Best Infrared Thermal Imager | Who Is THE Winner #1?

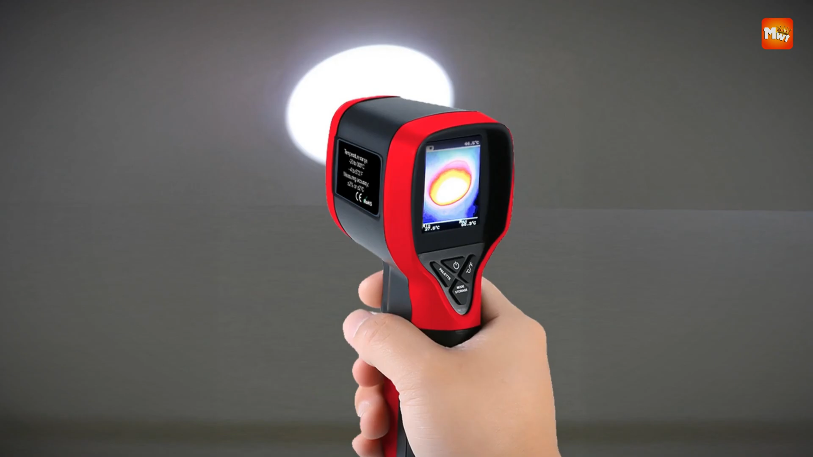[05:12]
Whether used for leak detection, electrical troubleshooting, HVAC analysis, or general maintenance, it provides quick thermal feedback in a lightweight and user-friendly form. With a temperature measurement range of dashed 20 degrees Celsius to 300 degrees Celsius,
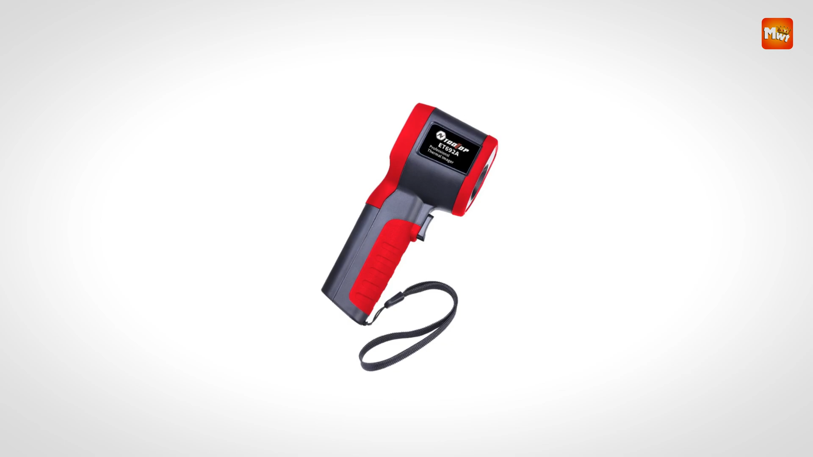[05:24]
it is well-suited for applications that don't require extreme heat tracking but still demand accurate thermal diagnostics in real time.
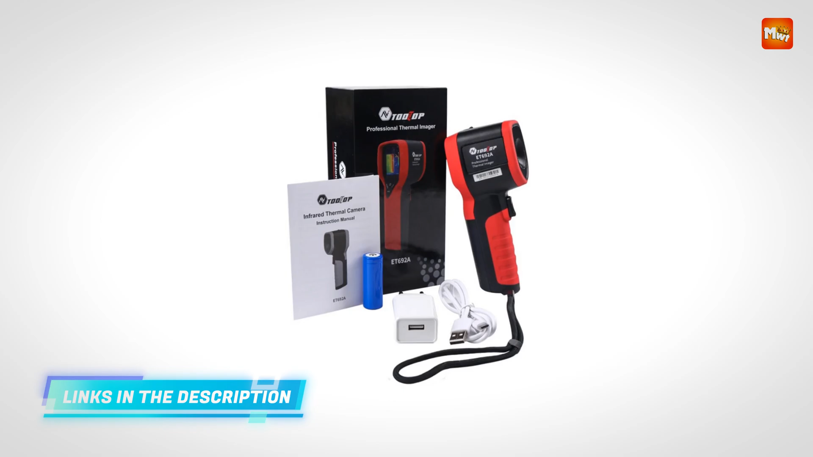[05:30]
At the core of its design is a 32 by 32 infrared image resolution, which, while basic, is sufficient for identifying general heat patterns and problem areas such as overheating circuits or missing insulation. The thermal output is displayed on a 2.0-inch
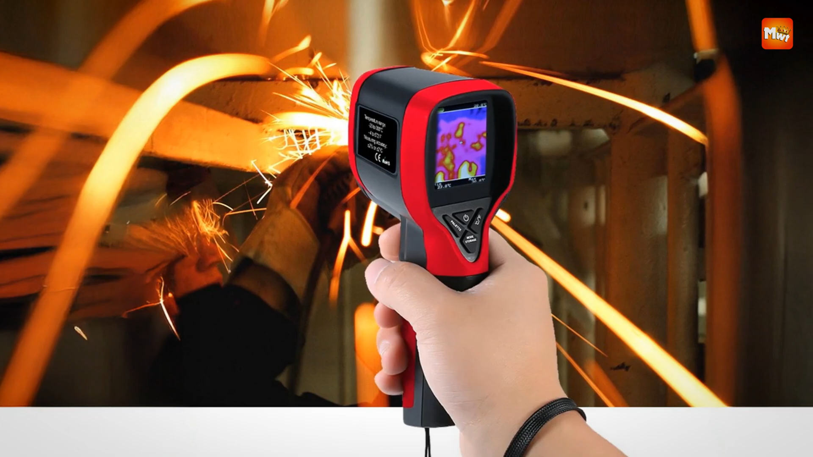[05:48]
color LCD screen that offers clear visibility in most conditions. With a field of view of 33 degree x 33 degree,
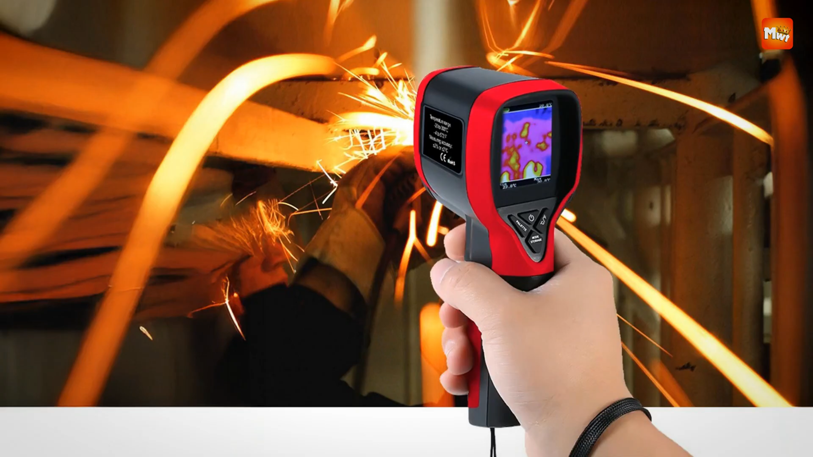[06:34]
Switching between Celsius and Fahrenheit units is seamless with the press of a button, accommodating user preferences across different regions. Pros, compact design, simple operation, dual palettes, affordable solution.
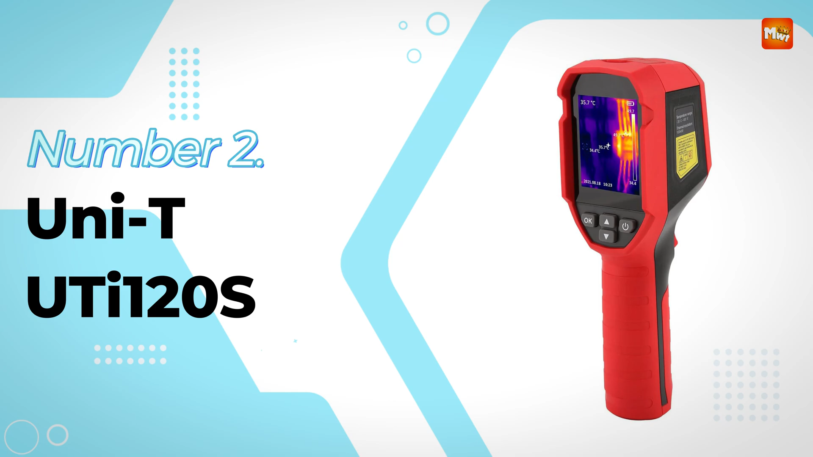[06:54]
Uni-T UTI 120S Infrared Thermal Imager With a strong balance of performance, durability, and ease of use,
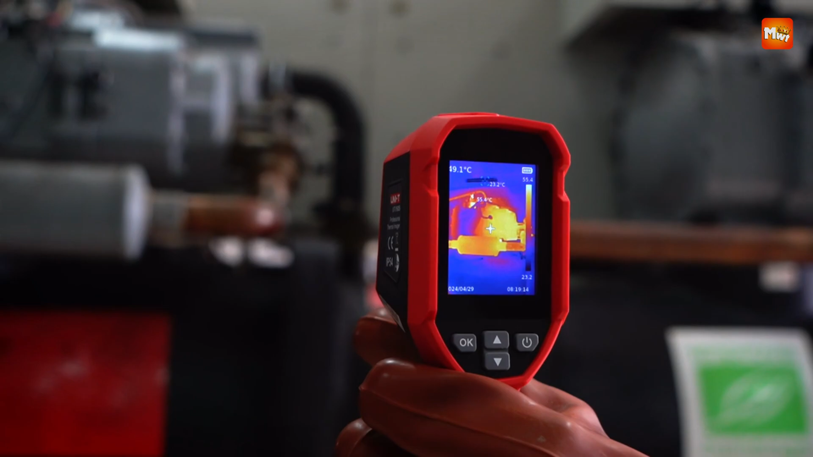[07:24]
the imager captures detailed thermal profiles, offering far more insight than basic low-resolution models,
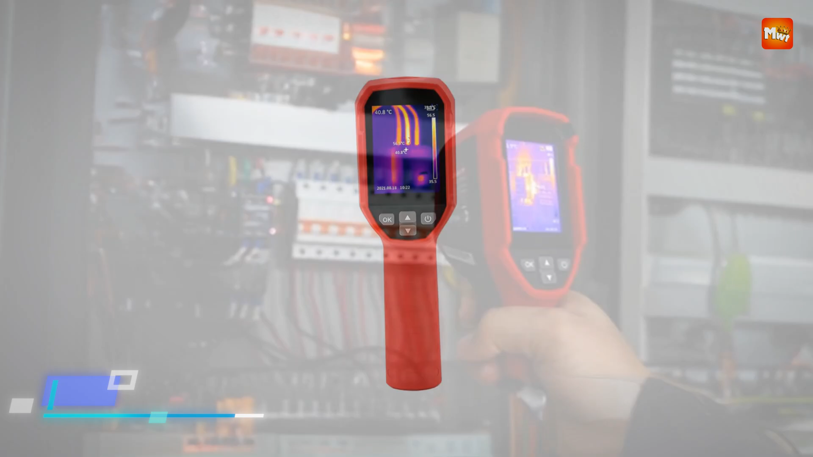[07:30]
making it particularly effective for identifying heat anomalies in confined or complex systems. Equipped with a responsive and user-friendly interface, it offers adjustable emissivity settings, ensuring accurate readings across different materials and surface types. The interface is intuitive and well-structured,
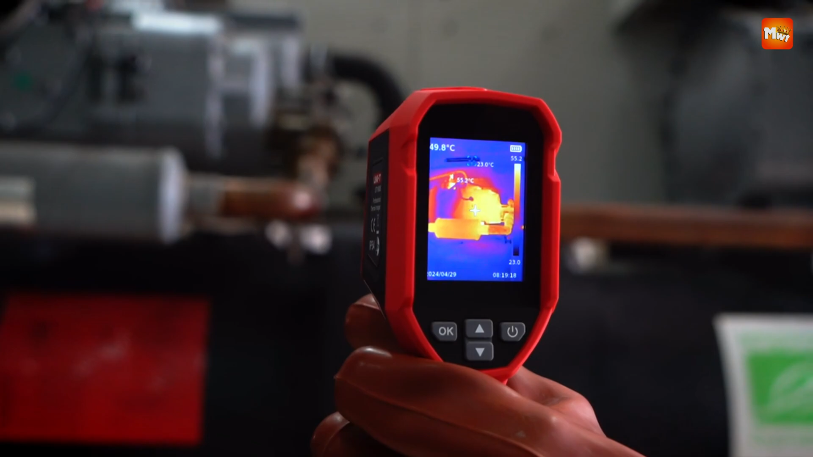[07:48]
On screen: spot 49.8°C
allowing users to switch easily between functions without getting bogged down by complex menus.
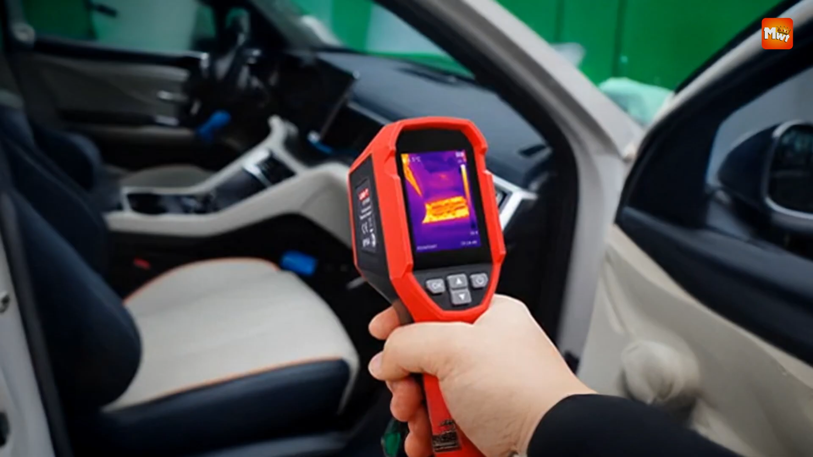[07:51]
One of its standout features is the inclusion of multiple image modes, including standard thermal, picture-in-picture,
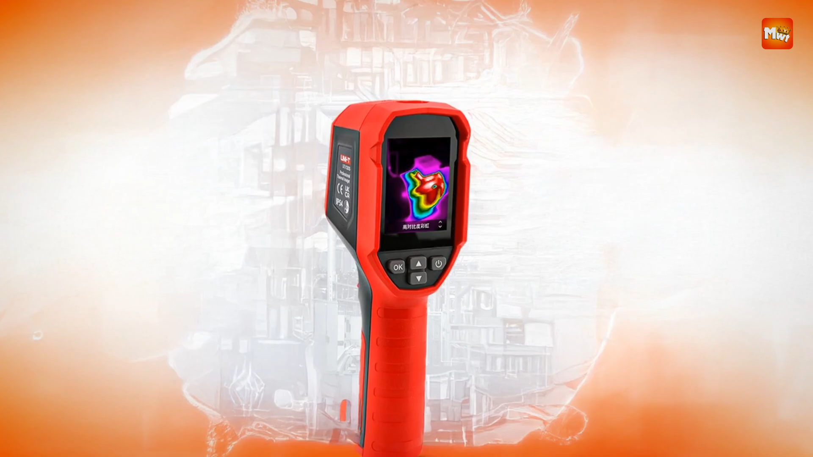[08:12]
The color palette customization includes six viewing options,
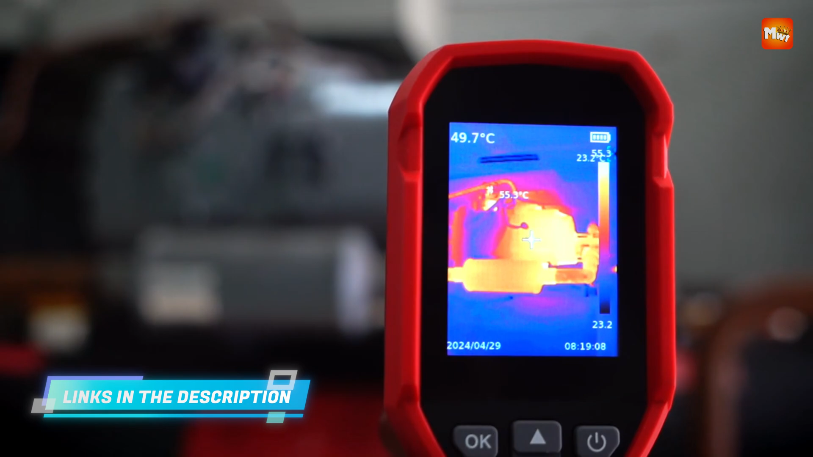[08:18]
On screen: spot 49.7°C
enabling the user to adjust image contrast to suit the inspection scenario. Whether working in bright daylight or low-light conditions, the flexible palette settings improve the user's ability to distinguish subtle temperature differences.